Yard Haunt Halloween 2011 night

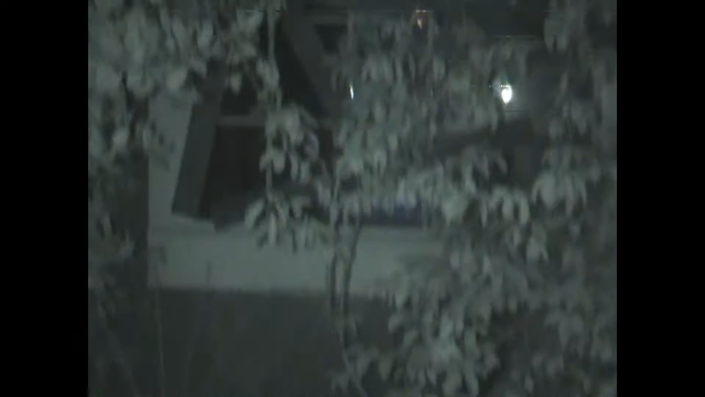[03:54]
Very well lit with a black light. There's Elizabeth.
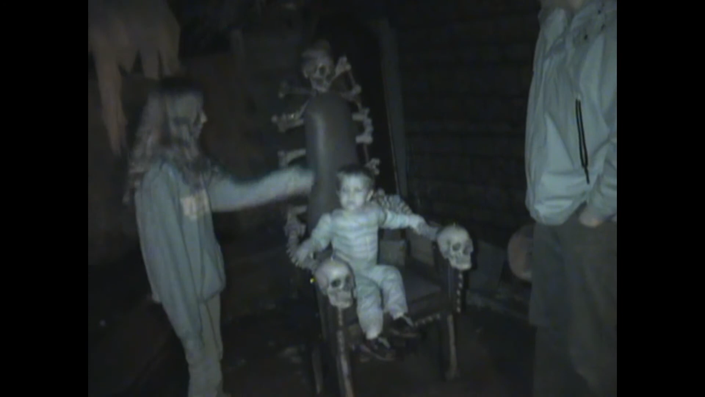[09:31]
Don't go out. Everyone should come and pay their respects.
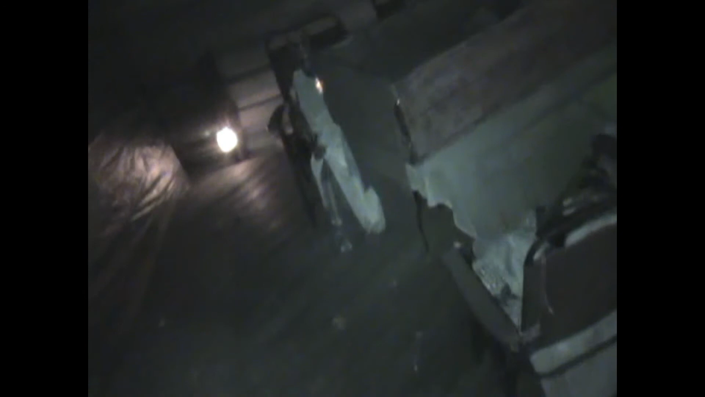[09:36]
Some of these people have been here way too long.
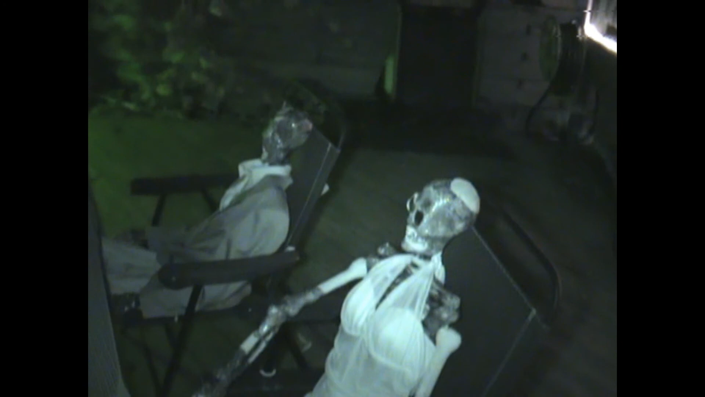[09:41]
Waiting to bury this poor bastard.